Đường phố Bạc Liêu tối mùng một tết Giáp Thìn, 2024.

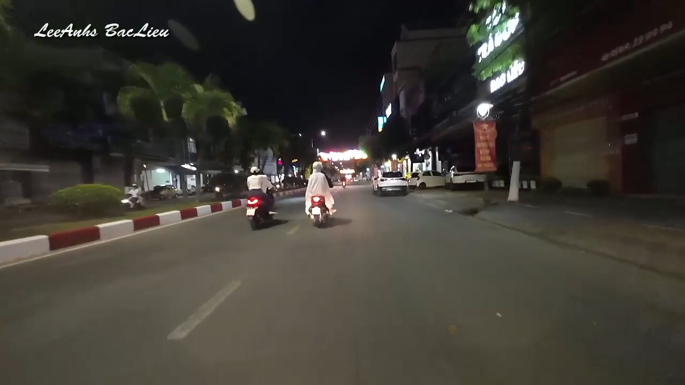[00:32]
Xin cảm ơn mọi người, trong thời gian vừa qua, bạn tăng ký kênh, hình như là Sơn Tiếp, hình như là like, chia sẻ, xin cảm ơn rất là nhiều. Mình đang chạy trên đường Trần Phú, thành phố Bậc Liêu, tỉnh Bậc Liêu. Hình qua cây xanh, nơi lập.
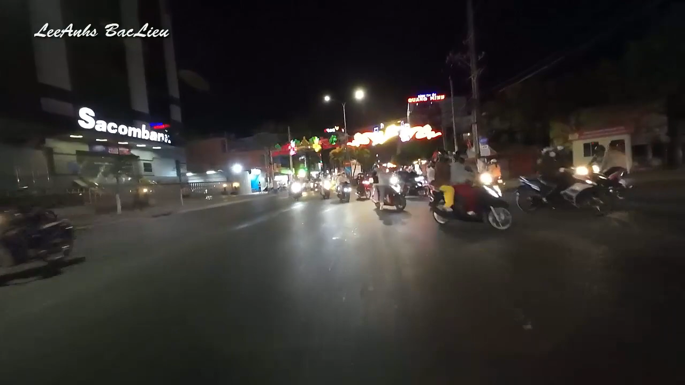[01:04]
Hình qua chỗ Nã Tư Trần Quỳnh, tối nay là mùng 1 tát nha các bạn. So với đêm hôm qua, thì hôm nay thưa hơn một chút. Hôm qua vừa tập trung cho bắn pháo bông. Cho nên là đường rất là đông người,
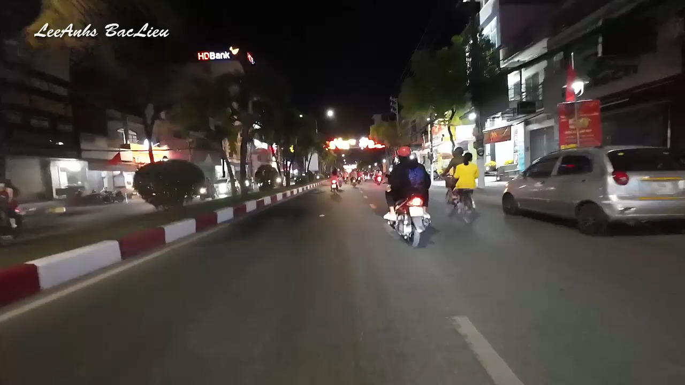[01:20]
vẫn đang chạy trên đường Trần Phú. Đường rất là sáng và mọi người cũng đang xuống đi tới đó thôi. Tối nay là tối mùng 1, của 5 giấc thì, 2024.
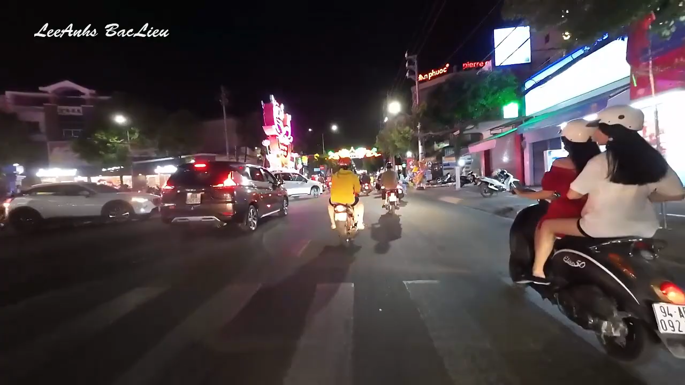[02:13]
Đó cũng là khu vận được vui luôn. Ở đây là xe thang trí rất là đẹp.
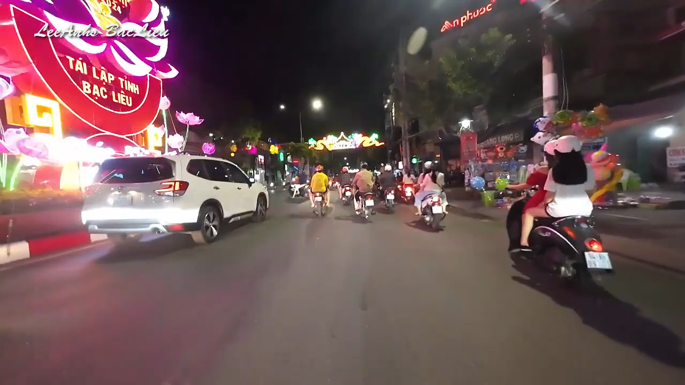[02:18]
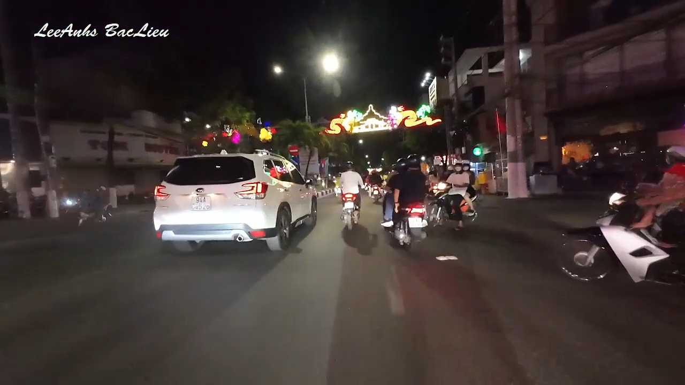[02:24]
Rồi xe chúng ta tiếp tục chạy theo hướng Nã Tư Quỳnh Tố. Trên đường Trần Phú.
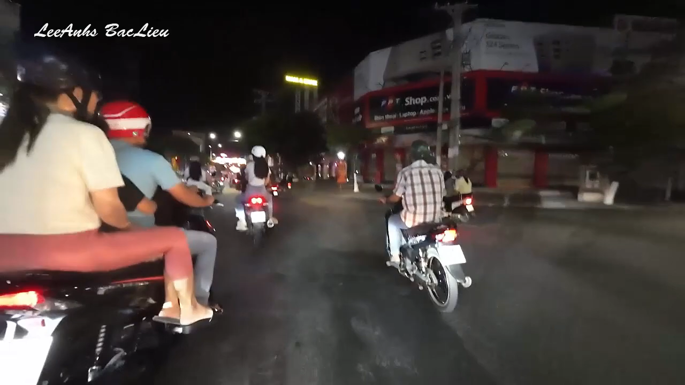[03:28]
Nã Tư này có từ lâu đời rồi. Rồi cũng trên đường Trần Phú và đang đi qua hướng Nã Tư Bà Triệu á.
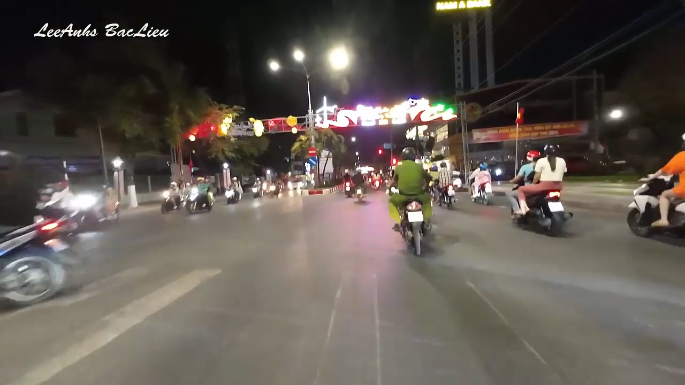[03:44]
Đây là giao lộ giữa Tần Phú và Bà Triệu á các bạn. Sắp tới rồi nha các bạn. Phía bên phải là cái Quán Cà Phê Chít Tư á.
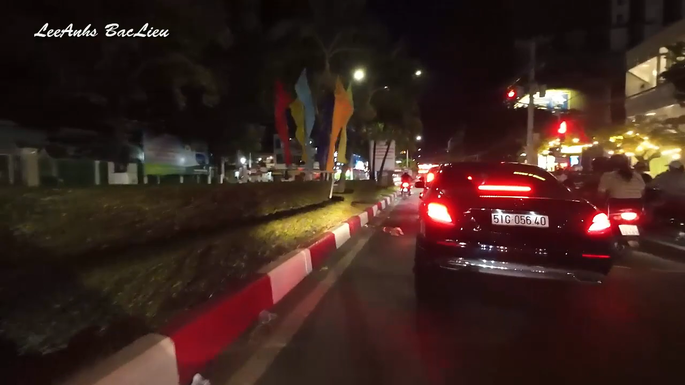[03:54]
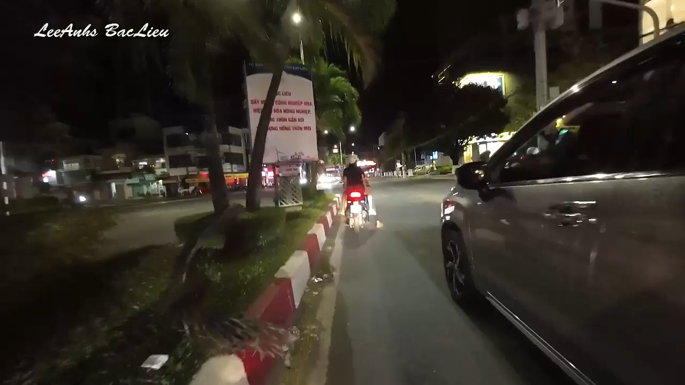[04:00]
Rồi đây là cái giao lộ giữa Ninh Tần Phú. Giao lộ thành Nã Tư nè. Ninh Tần Phú và Bà Triệu. Phía trước là tòa nhà 18 tầng đó các bạn. Phía bên trái là tòa nhà 18 tầng đó các bạn. Phía bên trái là tòa nhà 18 tầng đó các bạn. Và đây là xe mình vẫn tiếp tục chạy thẳng ra hướng cầu quay.
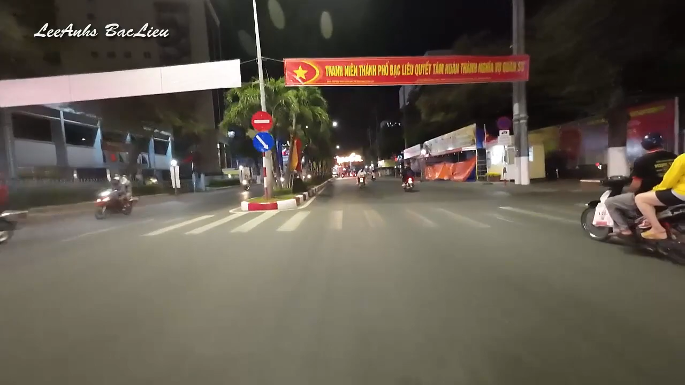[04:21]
Cầu quay còn gọi là cầu Kim Sơn. Tên thường gọi là cầu quay. Rồi gần tới cầu quay rồi đó. Phía trước là cầu Kim Sơn.
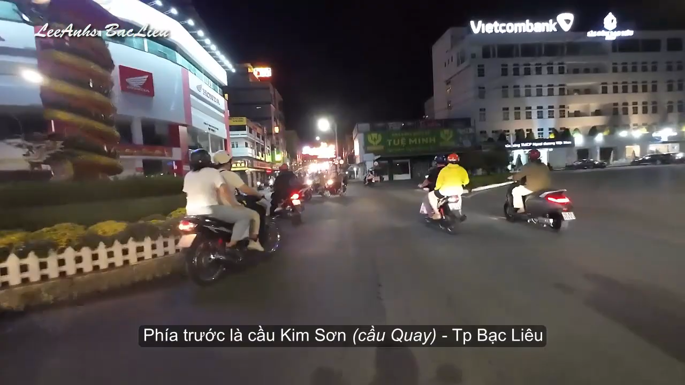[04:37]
Và tên thường gọi là cầu quay nha các bạn.
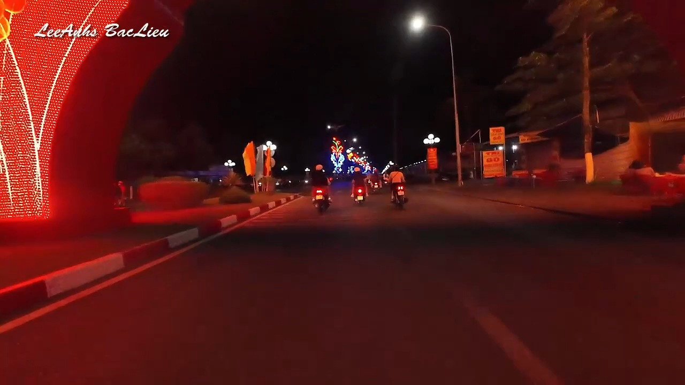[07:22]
Của khu hành tránh. Và đây là đường Nguyễn Tất Thành nha các bạn.
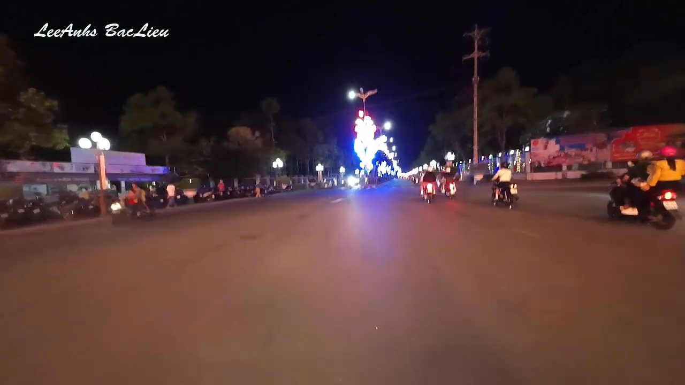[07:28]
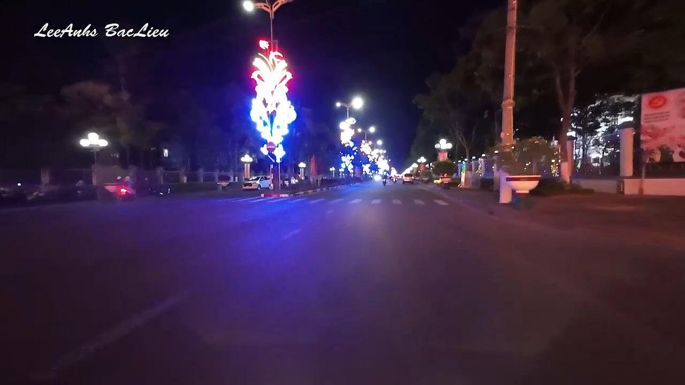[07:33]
Đường Nguyễn Tất Thành, thành phố Bậc Liệu. Đi thẳng là tới luôn quãng trường Hùng Dư vô nha các bạn.
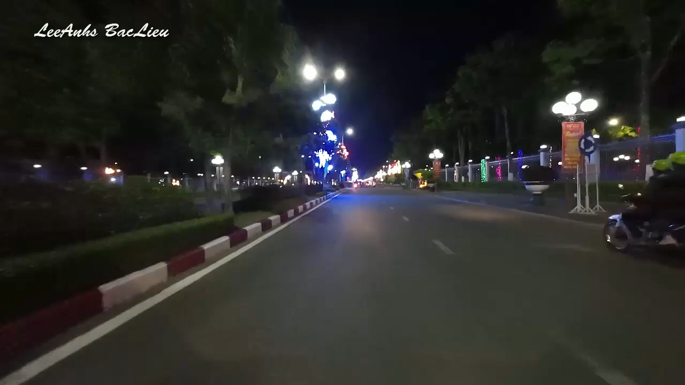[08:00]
Rồi mình sẽ rẽ trái nha các bạn. Rẽ trái đây đi một cái đường cặp hông của quãng trường Hùng Dư vô. Khi tới đầu đường này mình sẽ rẽ trái nha các bạn.
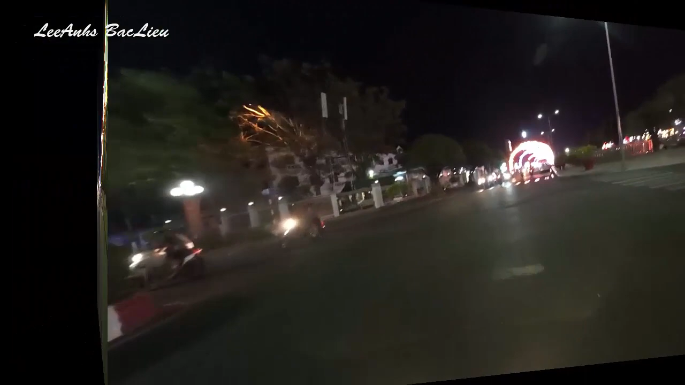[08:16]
Đây là một cái con đường nằm cặp bên hông của quãng trường Hùng Dư vô nha các bạn.
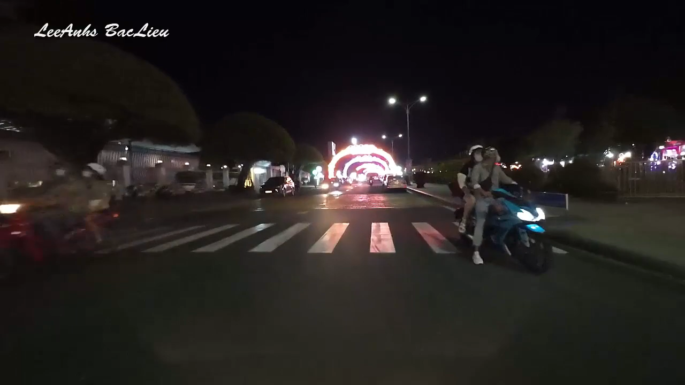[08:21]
Trang trí về cái lạnh giống như cổng trào đó các bạn. Liên tục luôn.
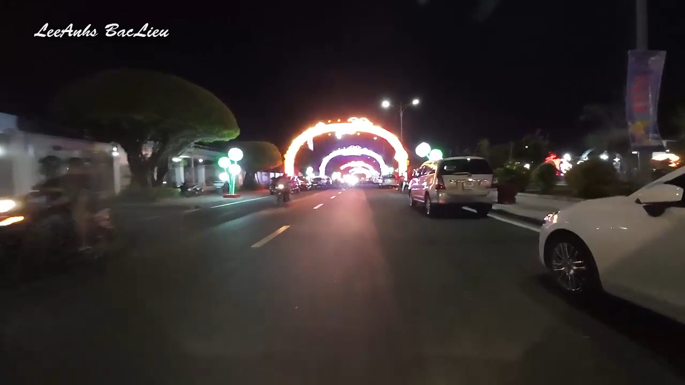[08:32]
Cũng cho năm giáp thiền. Năm mới giáp thiền 2024. Liên tục cắt tổng nha các bạn. Hồi qua tới đường kia là đường của Trần Quỳnh nha các bạn. Trang trí rất nhiều với cổng trào.